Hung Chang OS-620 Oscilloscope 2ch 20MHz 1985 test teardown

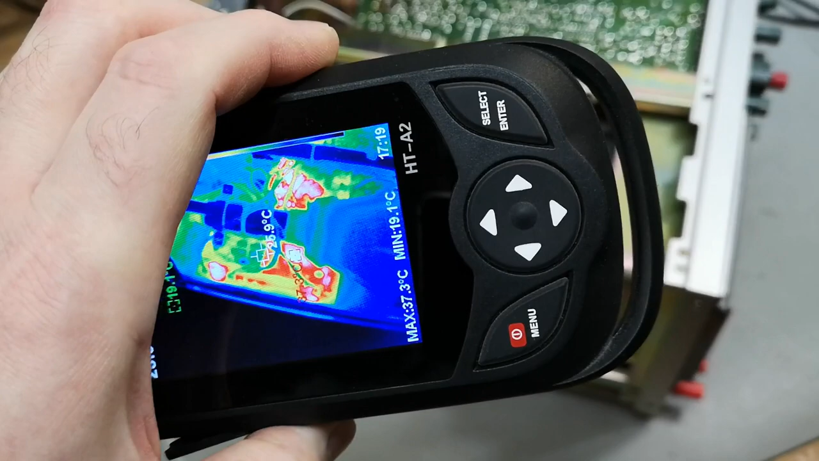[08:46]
On screen: max 37.3°C, min 19.1°C
doing is i've been trying to monitor the temperatures and down here we
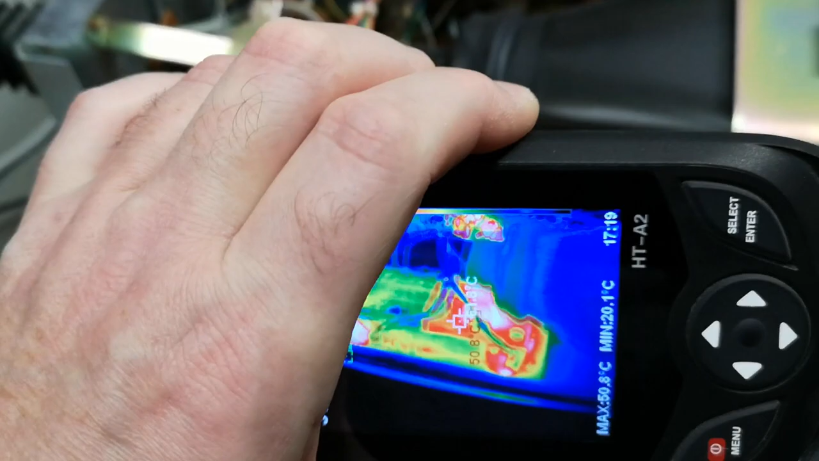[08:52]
On screen: max 50.8°C, min 20.1°C
see some power supply and regulation stuff and that is 50
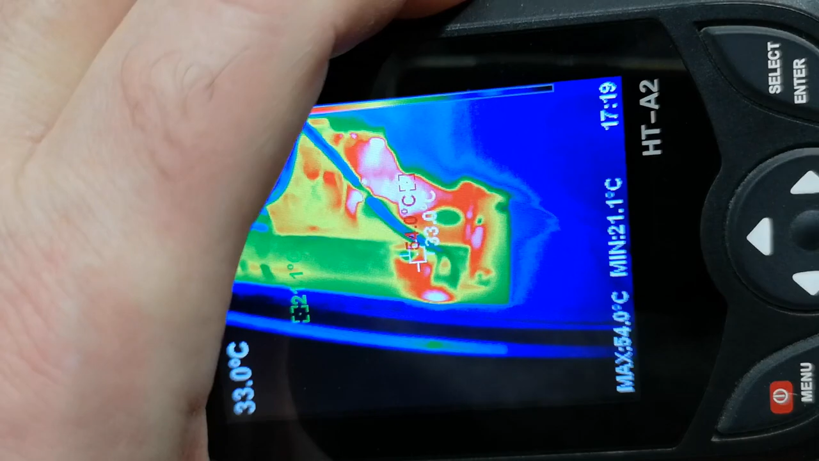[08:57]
On screen: max 54.0°C, min 21.1°C
something so that is okay we got a little regulator here
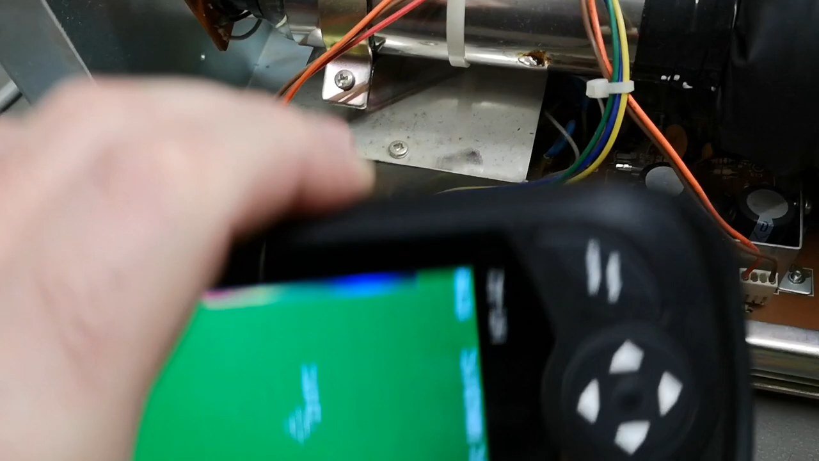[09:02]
and that one is 50 celsius
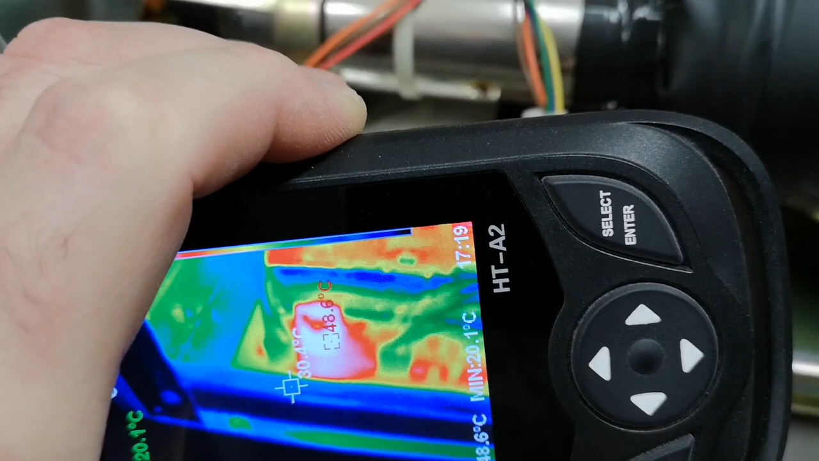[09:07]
On screen: min 20.1°C
so that is also okay so here is the main pcb with that is the deflection
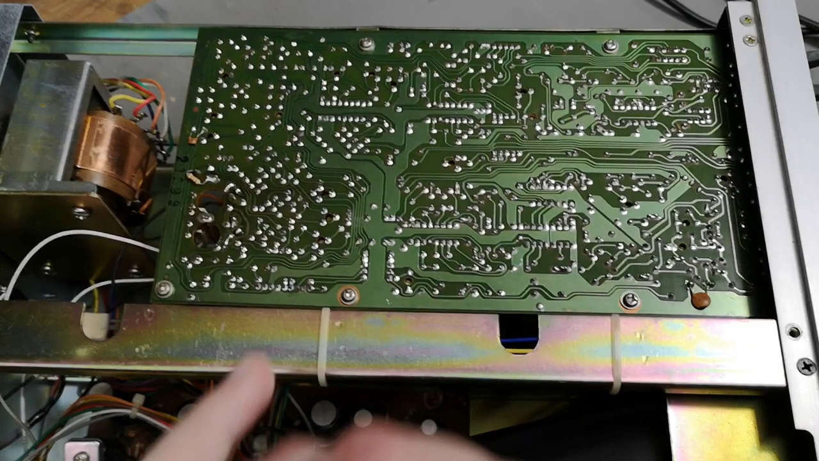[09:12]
and deflection that is classic they always uh run deflection
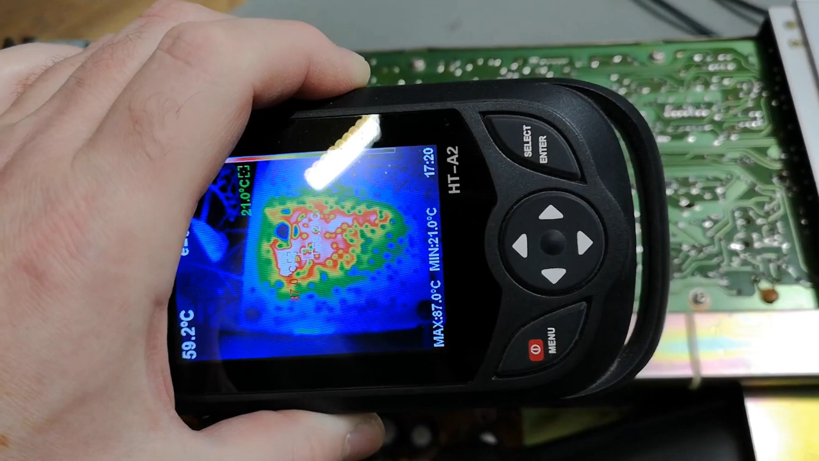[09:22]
On screen: max 87.0°C, min 21.0°C
quite warm so it's biased uh for super fast fast and
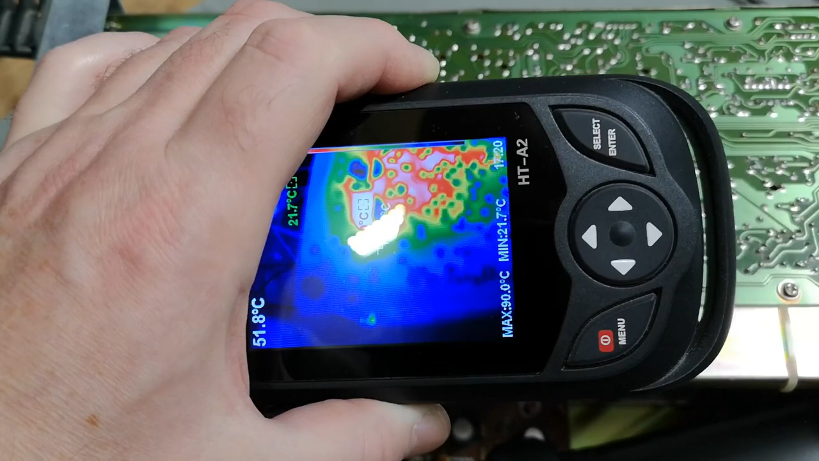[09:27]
On screen: spot 51.8°C, max 90.0°C, min 21.7°C
so here it's 90 celsius and if we look down the holes here i don't know if we can see this but we got a power resistors so they know those
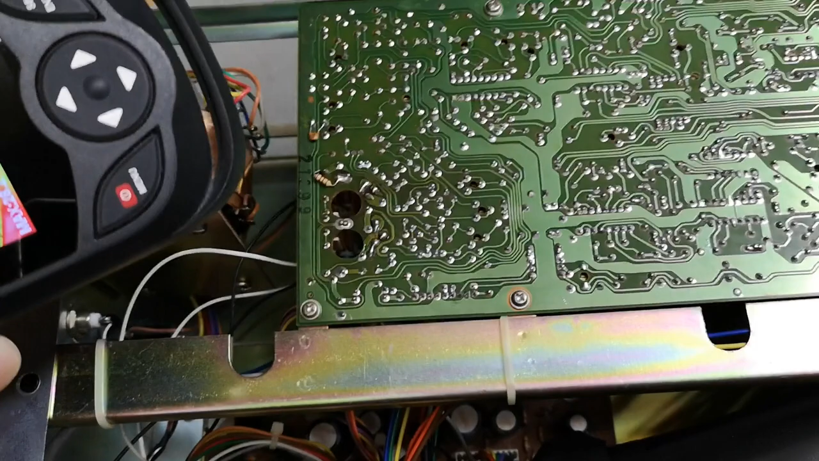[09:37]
power resistors are hot so they try to to cool them down and if i look through the holes
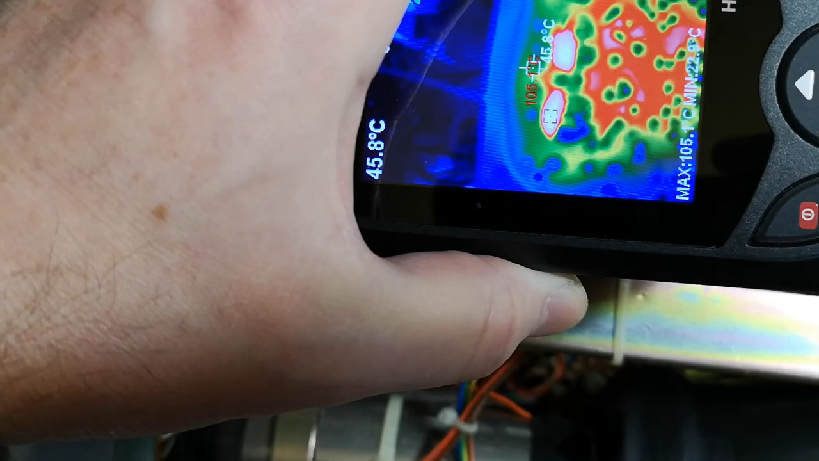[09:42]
On screen: spot 45.8°C
it's a hundred and something but a hundred and something for power resistors is not insanely critical here is the time base and also since the time base can run quite warm
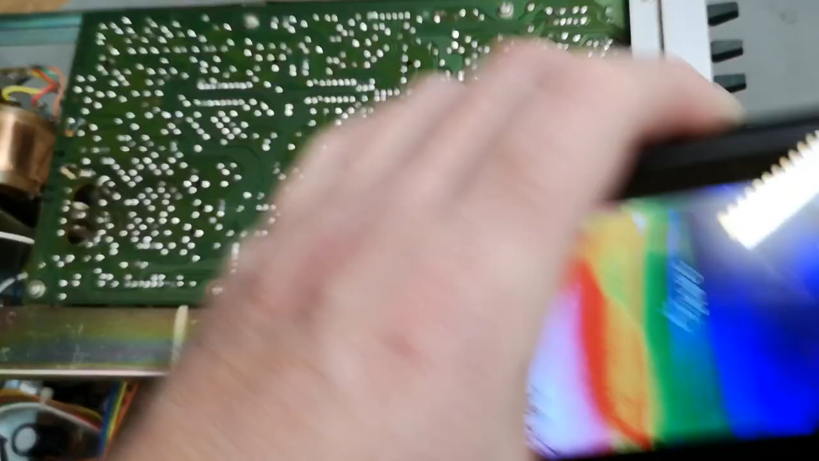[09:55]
we also got some power
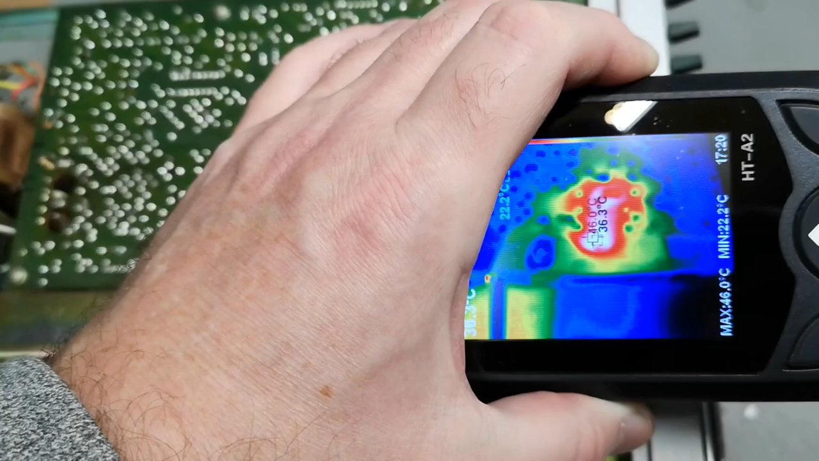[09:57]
On screen: max 46.0°C, min 22.2°C
resistors and power circuits around here so that is 50 celsius
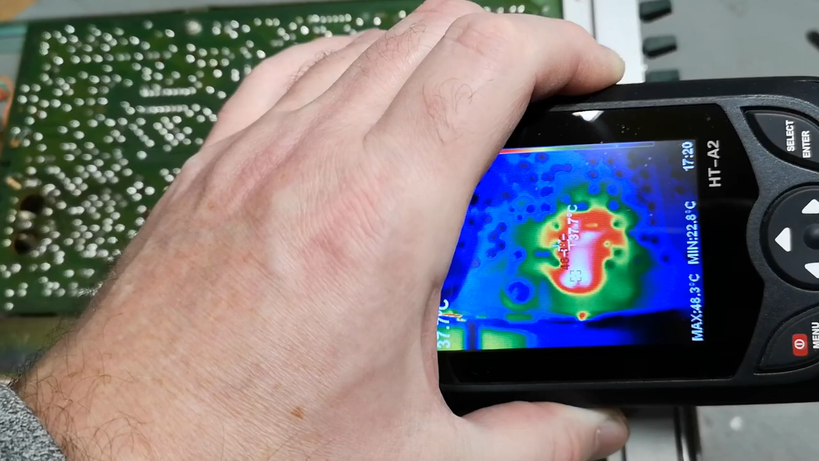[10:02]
On screen: max 48.3°C, min 22.8°C
let's see if we see the entire board it is super revealing where is the power